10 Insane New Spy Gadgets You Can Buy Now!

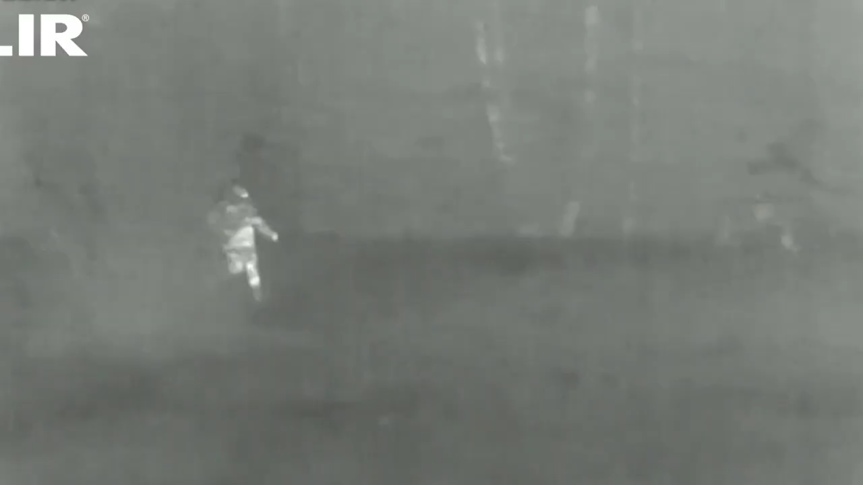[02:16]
They resemble binoculars and use image intensification to search for enemies in the dark.
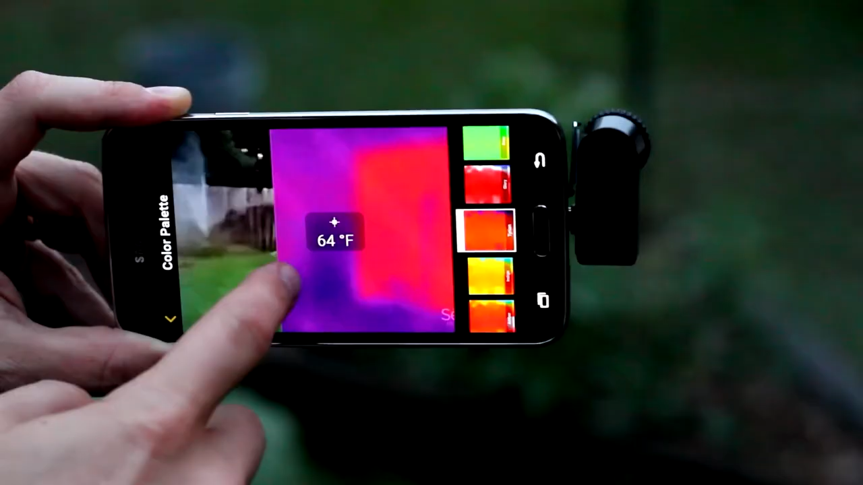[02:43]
On screen: spot 64°F
can turn your smartphone or tablet into a professional thermal imaging instrument.
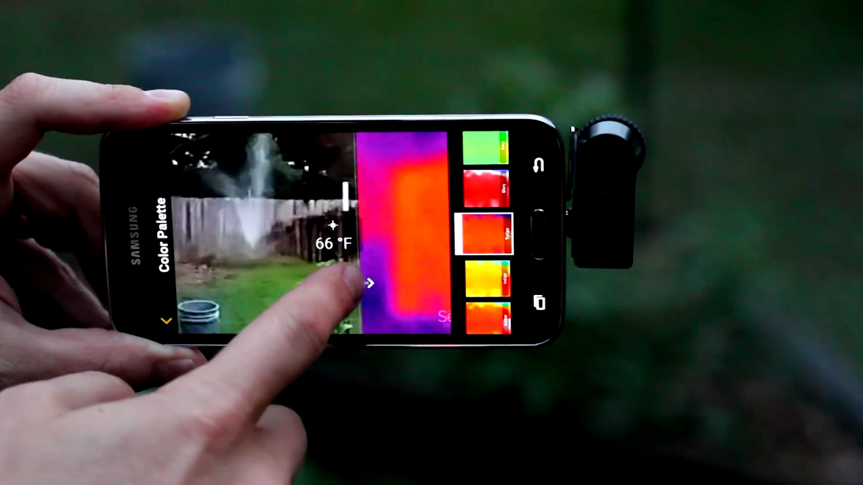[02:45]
On screen: spot 66°F
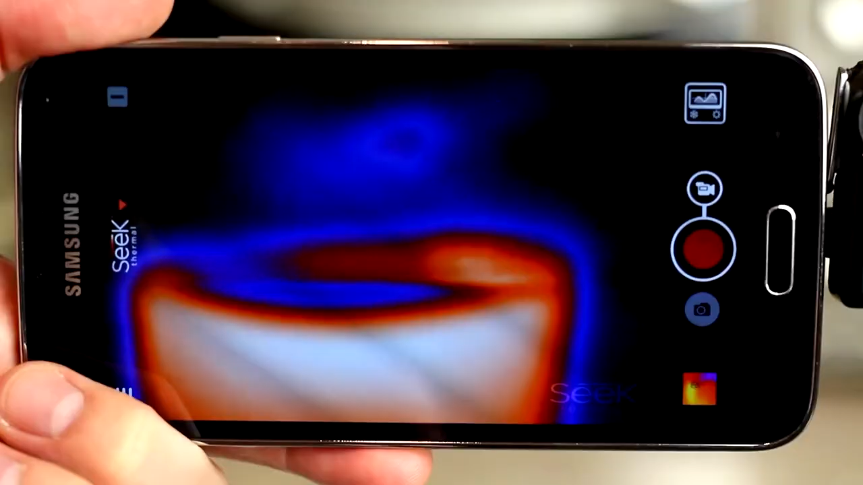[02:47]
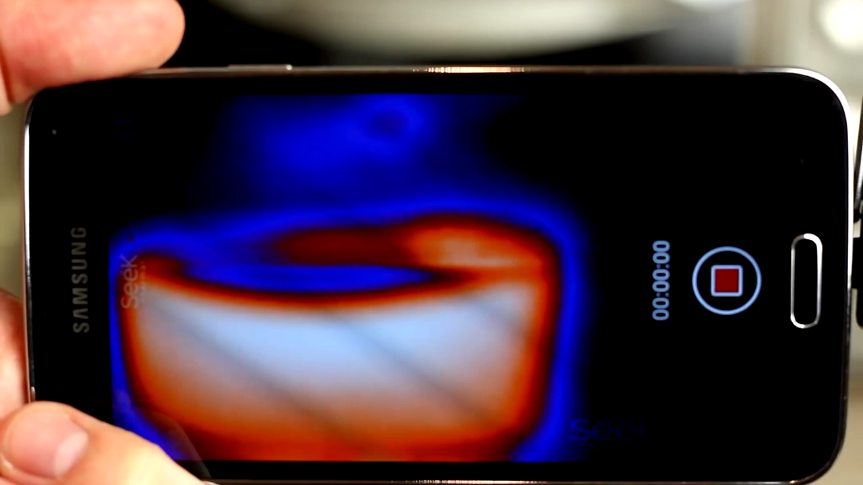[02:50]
The cameras make it simple to shoot thermal photographs and video, analyze results, and send documentation by harnessing the power and convenience of your smartphone.
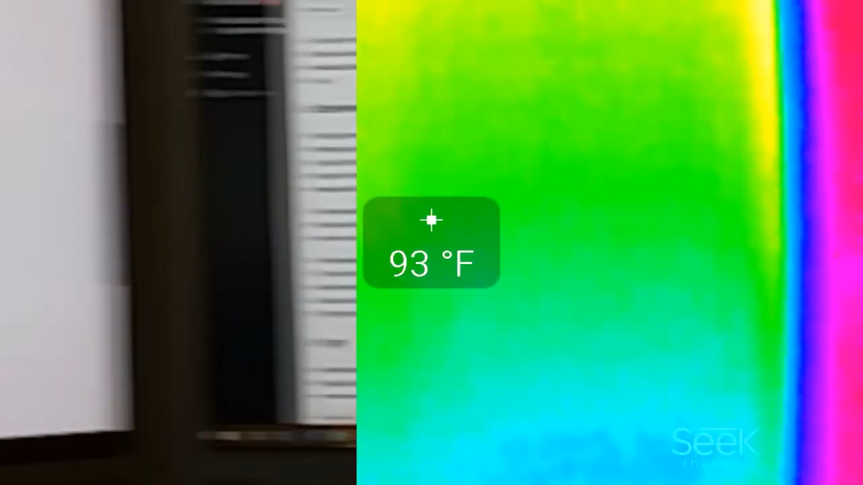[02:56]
On screen: spot 93°F
You just have to simply connect and detect energy loss through air leaks,
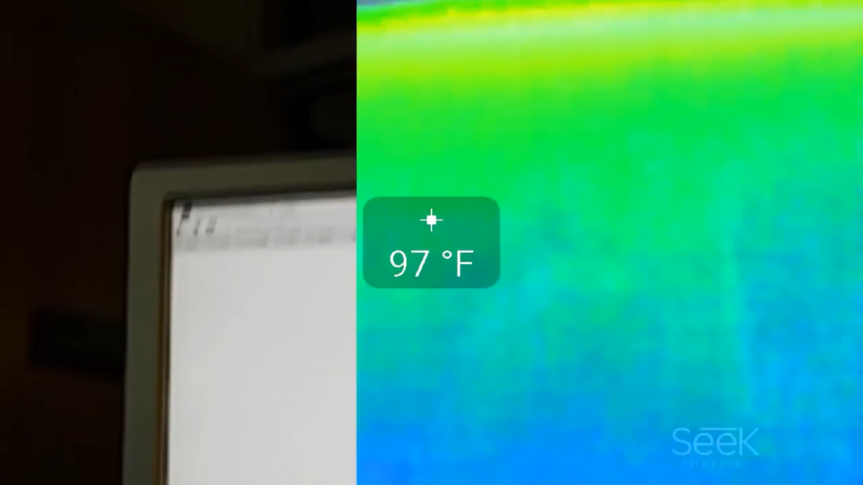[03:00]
On screen: spot 97°F
missing or broken insulation, inefficient HWAC systems, electrical faults, and other sources.
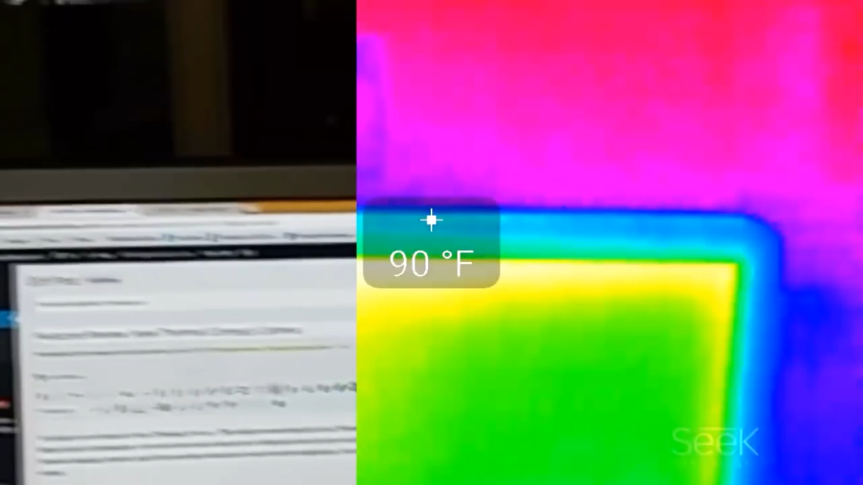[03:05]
On screen: spot 90°F
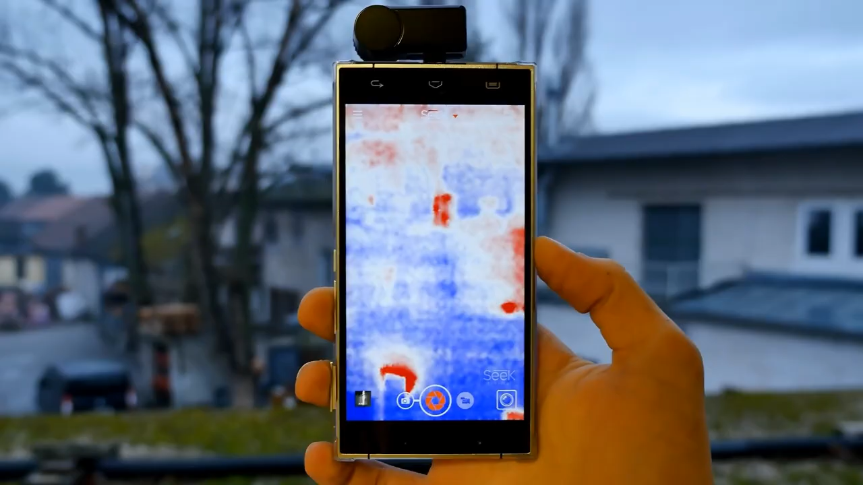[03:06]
Furthermore, Seek compact cameras are designed to work on low power from your smartphone, eliminating the need for batteries or charging.